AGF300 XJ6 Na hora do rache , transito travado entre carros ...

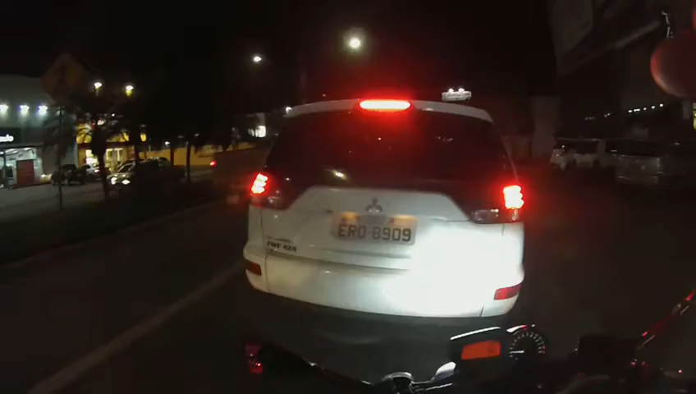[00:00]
Boa noite, boa noite. É, o bicho tá pegando. Transparado, travado. Tá piscando? Deixa eu ver aqui.
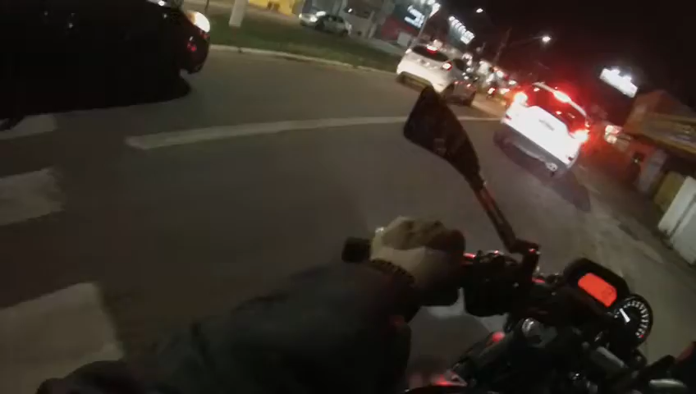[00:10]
Tá gravando, é nós. Meu Deus do céu, vou ficar nessa aqui não. Passinho de tartaruga, tio.
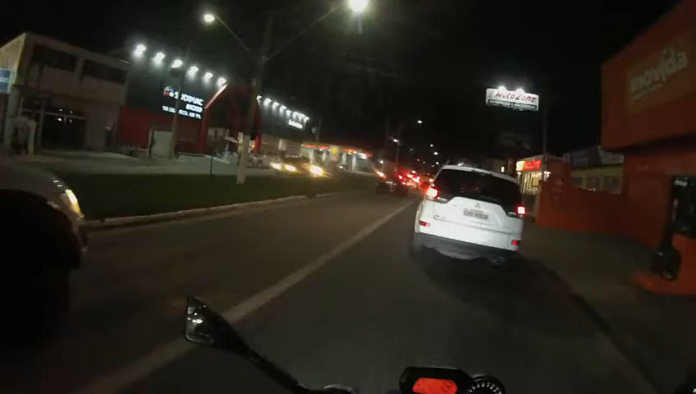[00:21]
Ih, aconteceu alguma coisa aí na frente.
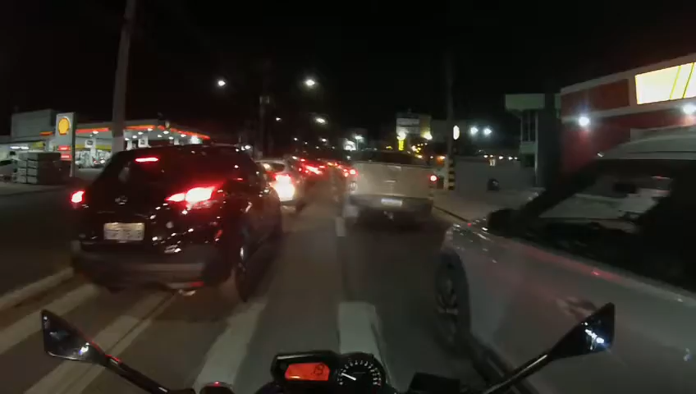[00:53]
Ah, pegar o corredorzinho, senão eu vou ficar lá atrás, lá, tá louco?
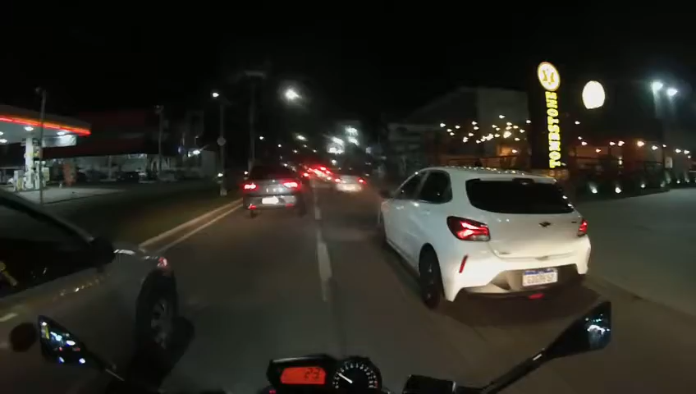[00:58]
Nossa, não sabia que tava desse jeito aqui, não. Geralmente sai da loja 6h20, 6h30. O trânsito não tá desse jeito assim, não.
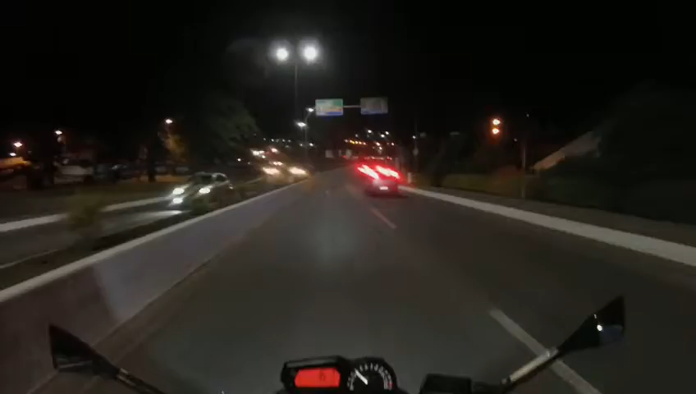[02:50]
Trânsito caótico. Pai do céu, até aqui pra cima dá desse jeito.
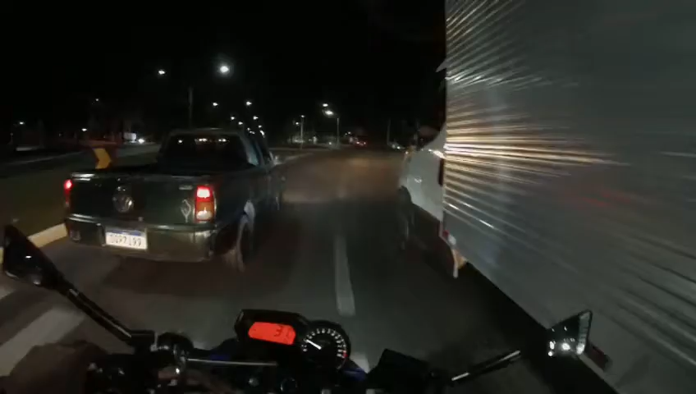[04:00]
Jesus amado, deixa eu baixar a viseira aqui, né? E diminuir a velocidade. Nossa, olha aqui, parecendo uma cervejaria, poxa. Nossa, o trânsito pra cá, até pra cá tá no sufoco, mano.
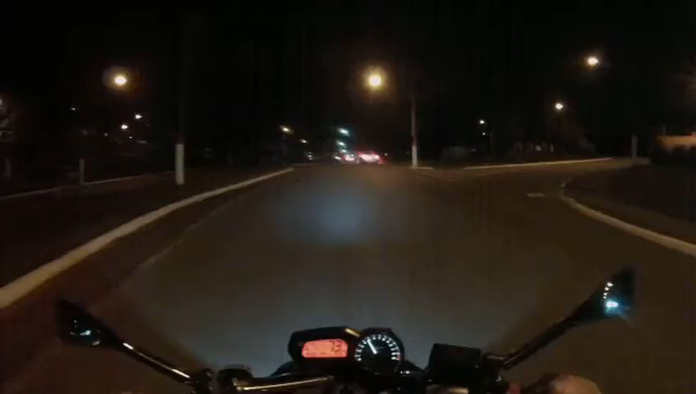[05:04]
barzinho de 50. 50, 50. Radar de 50.
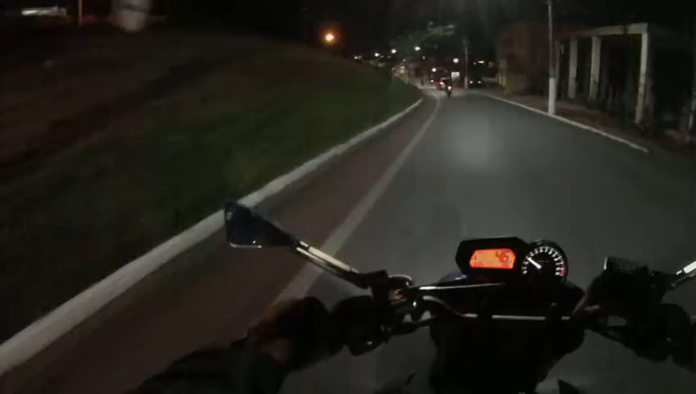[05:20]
Ele aqui, ó. Aí, parou de novo. Um devagarzinho, né? Para evitar acidente, de evitar acidente, acidente, acidente.
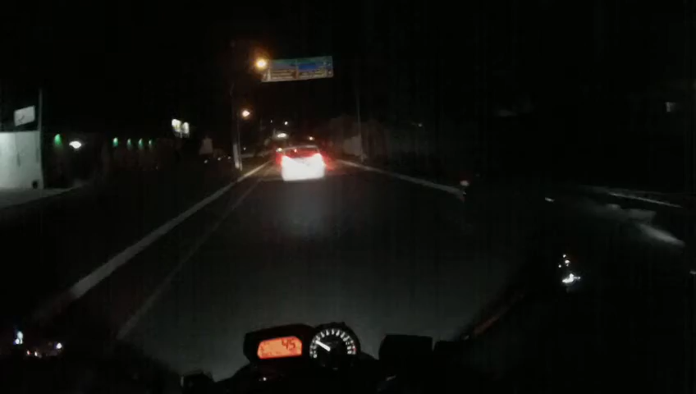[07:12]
Quero dar seta para a esquerda e tá na direita. É inteligente, né? E aí, tiozão? Nossa senhora, tudo escuro, ó.
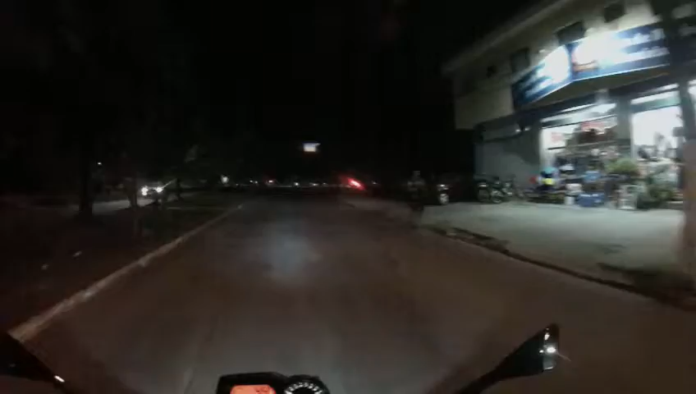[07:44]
Cadê as lâmpadas daqui? Aqui acho que é câmera, mas tem que ir devagar. Shopping dos animais. White Martins.
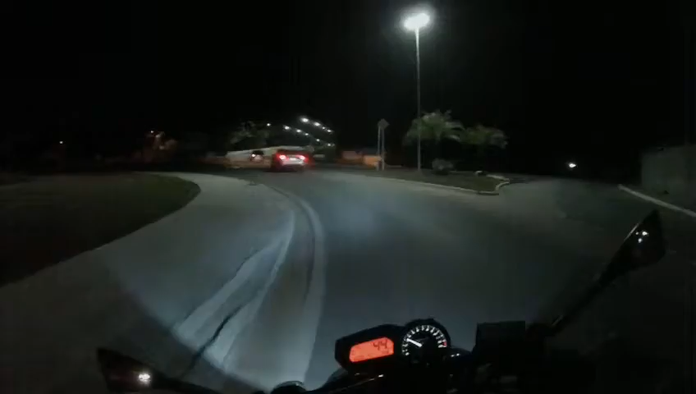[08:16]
Ah, estão reformando a ponte. Por isso que o Juninho não conseguiu passar aqui hoje. Estão reformando. É, então entendi, entendi. Agora sim, ó.
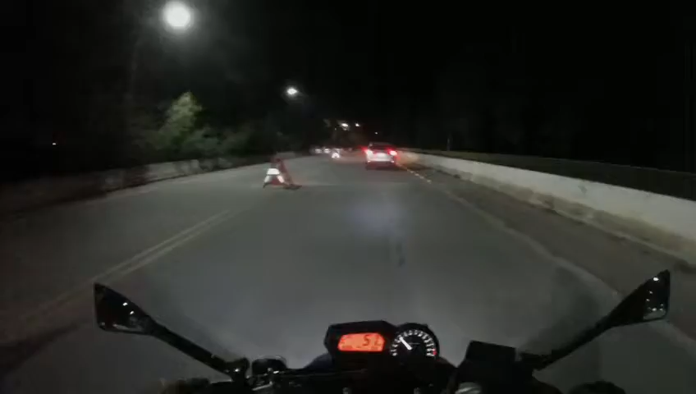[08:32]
Juninho veio aqui pra trazer nota fiscal, teve que dar a volta lá no, na ponte do Frei Galvão. Deixa eu baixar um pouquinho o retrovisor.
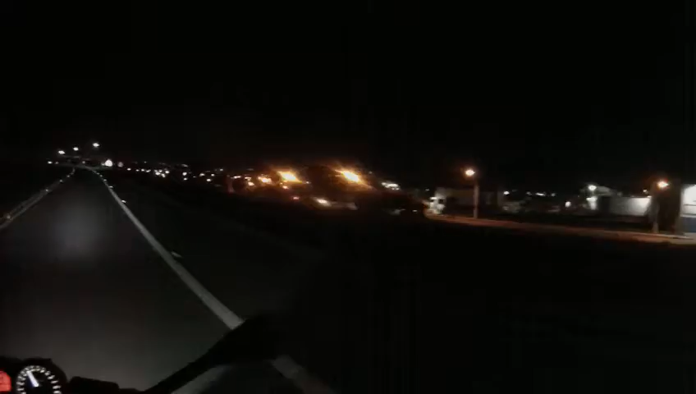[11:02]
As luzes da cidade acesas. Ah! Deixa eu ir pra casa tomar um banho. Segurar.
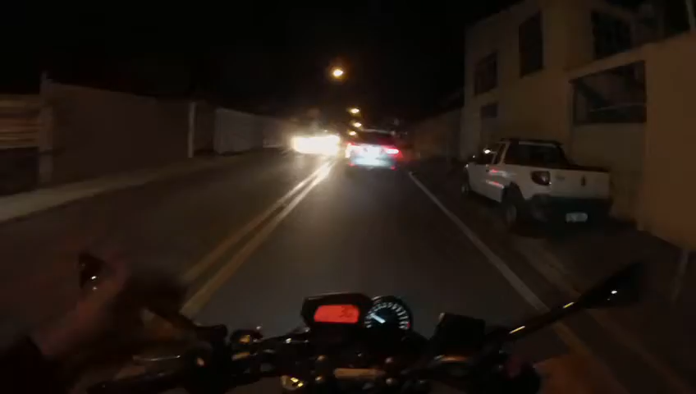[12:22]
Desculpa a tosse. Ah, irmão, aqui o trânsito já tá devagar.
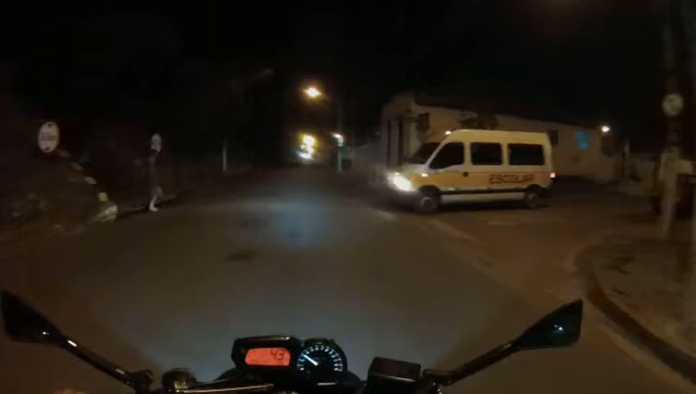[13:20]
Para aí, tiozão. Tá louco? A lâmpada queimada. Pô, essa avenida aqui tinha que estar com aquela lâmpada transparente, pô. Transparente. Lâmpada branca.
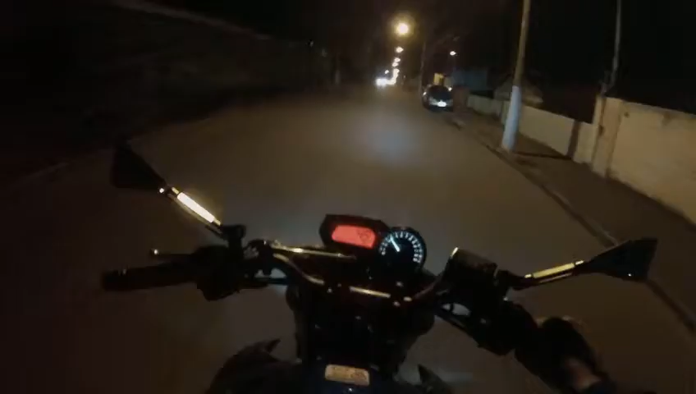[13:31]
Ah, aquela bem melhor que essa amarela. Essa amarela deixa a cidade esquisita, apagada, ó. Quando é aquela de LED, mais top.
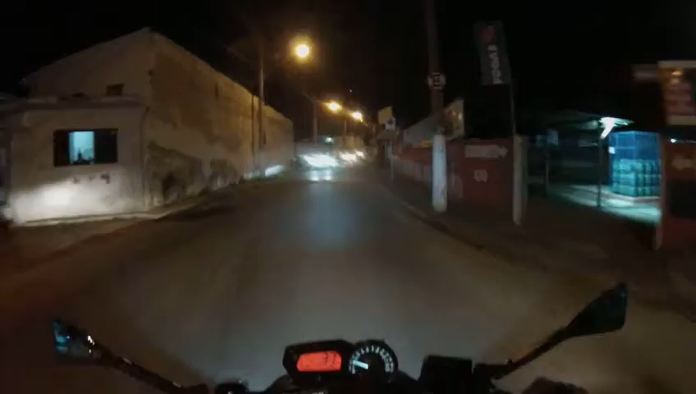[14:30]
olha que bonita a touro, ó, branquinha, linda a touro, viu? Puxar para a direita, né? Far melhor, farmácia.